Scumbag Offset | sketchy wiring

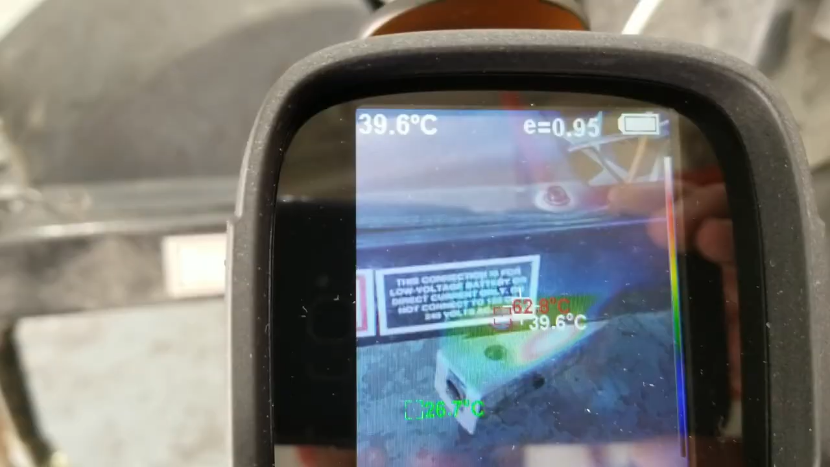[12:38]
On screen: spot 39.6°C
Brake away is still hotter than a $2 pistol.
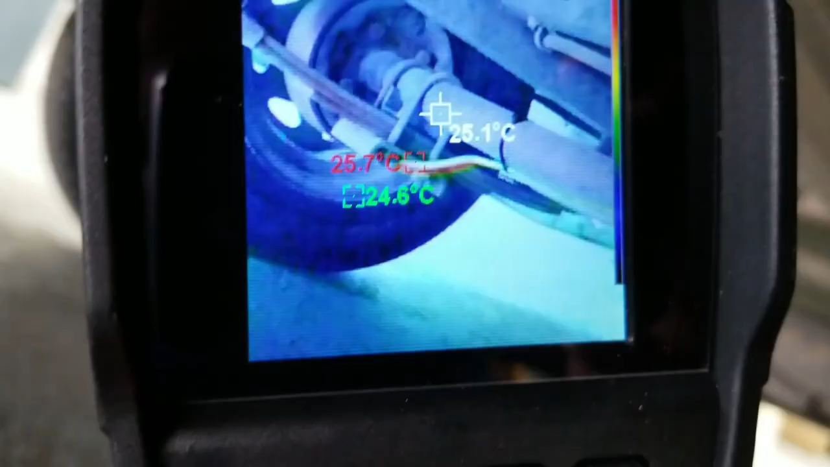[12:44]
On screen: spot 25.1°C, max 25.7°C, min 24.6°C
Oh, is brake wire still good and hot?
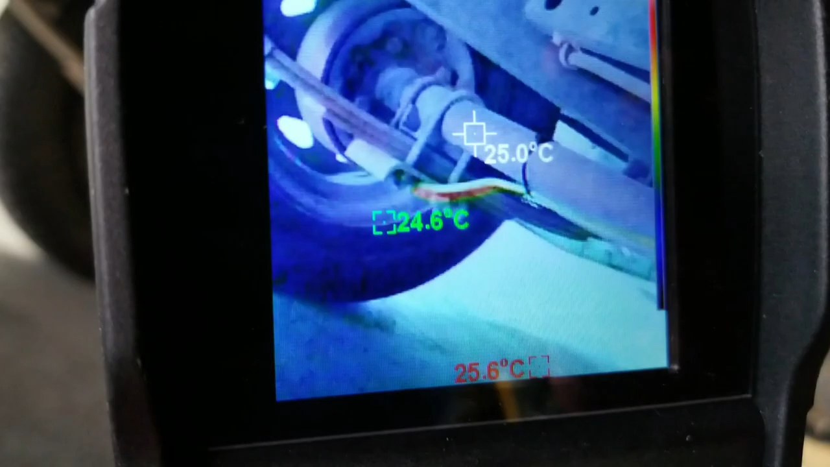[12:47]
On screen: spot 25.0°C, max 25.6°C
Yeah, the wires to the brake solenoids were super hot, including this switch, which is odd.